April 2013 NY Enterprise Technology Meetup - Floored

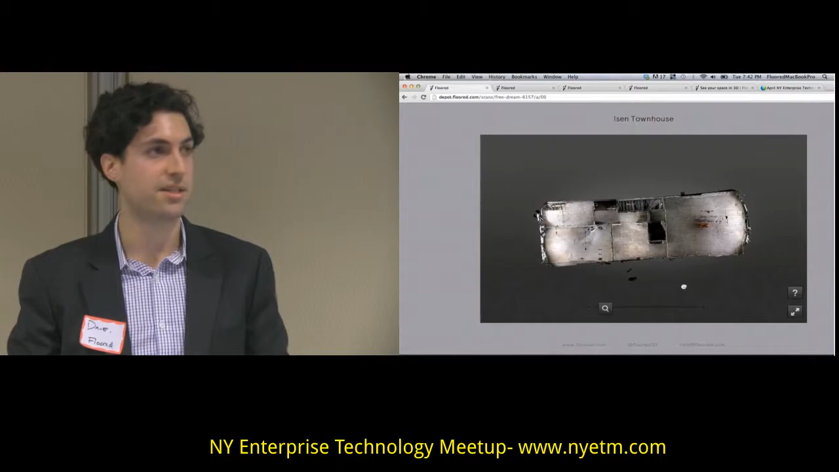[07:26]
This is the top layer of a four-floor townhouse that's up in Harlem,
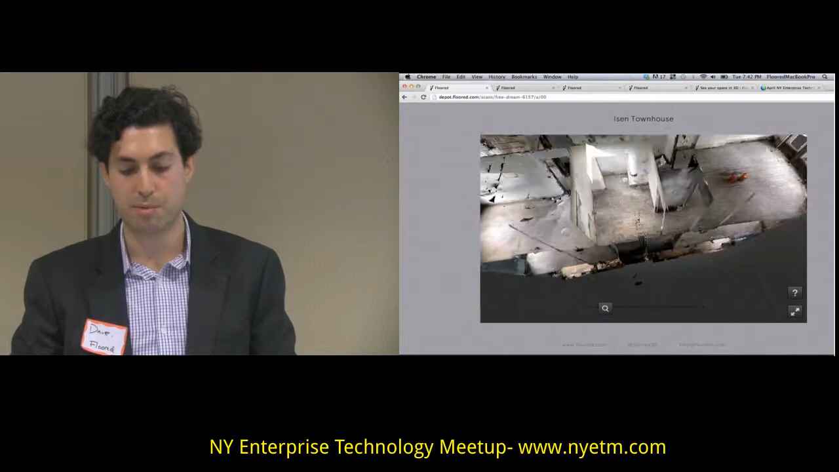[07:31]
and what we built is an experience to have you fully be able to navigate that space in 3D,
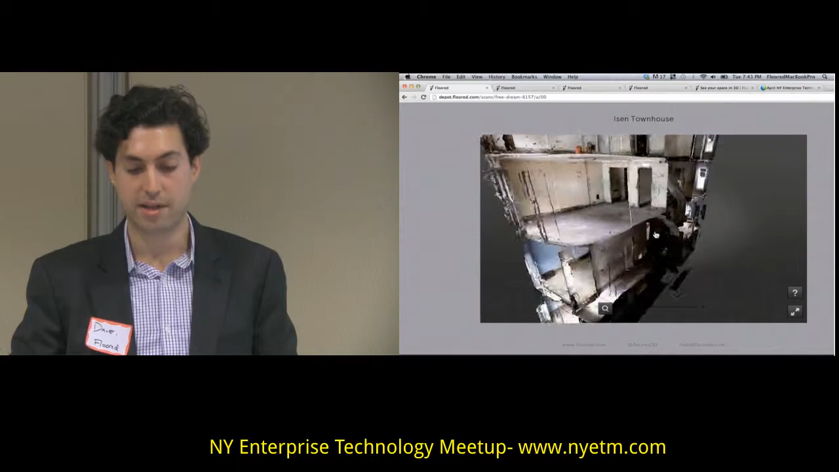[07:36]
and then to actually be able to walk inside of it and start to move through the space.
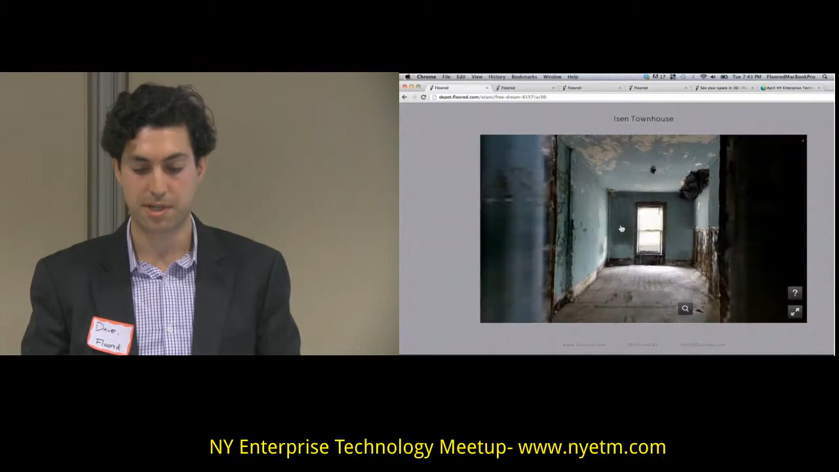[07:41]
This is the third floor of the townhouse that is being gutted. This developer is actually doing something very neat. He's doing a time-lapse of the building over the course of the next six months, so you can see as these changes are being made.
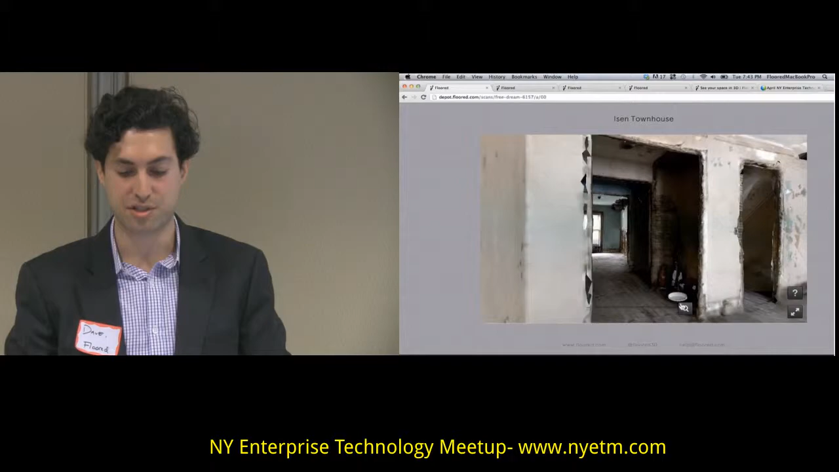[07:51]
And so this is a super cool product that unfortunately not that many people want to buy.
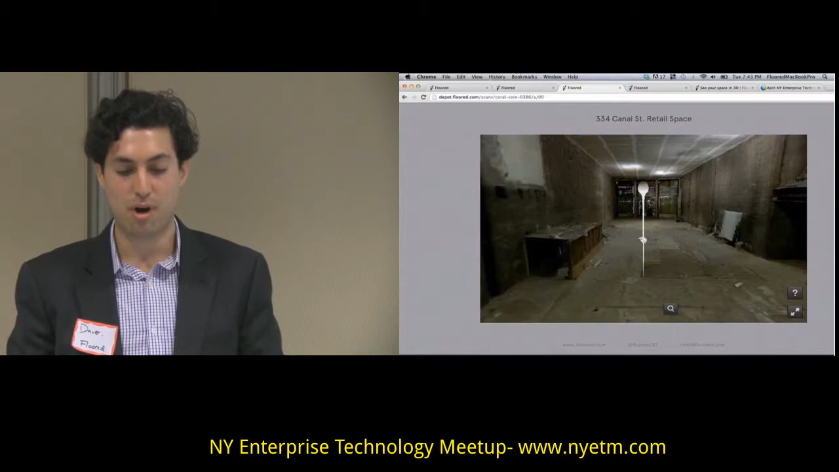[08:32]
Unfortunately, as you walk through this space, as you walk through the streets in real life, you can't actually see inside of the space.
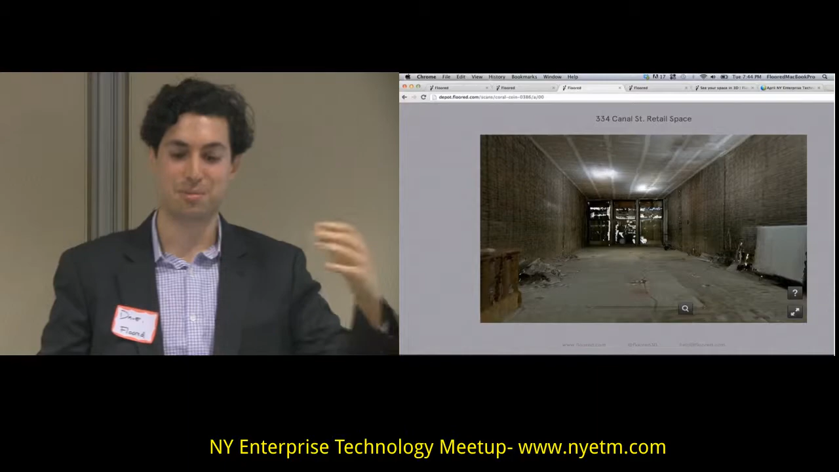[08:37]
The windows are boarded up on both sides. And so the only way for you to actually see the space, you can't find this space on the web, is to actually go and get a broker to open and show you this door.